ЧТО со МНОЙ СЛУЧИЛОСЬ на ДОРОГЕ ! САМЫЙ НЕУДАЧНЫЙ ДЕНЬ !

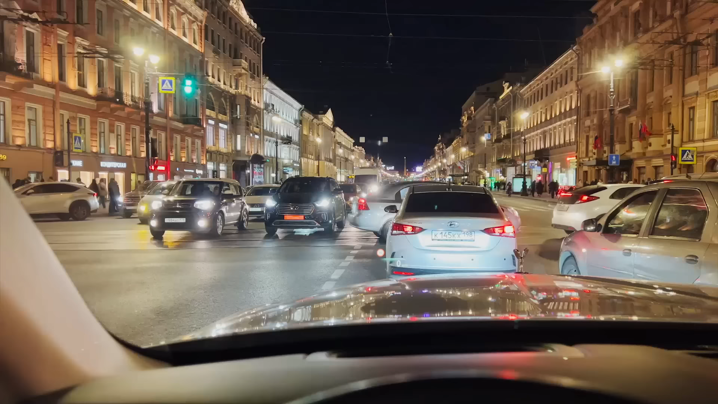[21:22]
Что такое за дорога? Вот я еду по Невскому. И тут вот так вот ребята на перекрестке встали. Все, проехали. Слушайте, просто надо во все оба глядеть сейчас.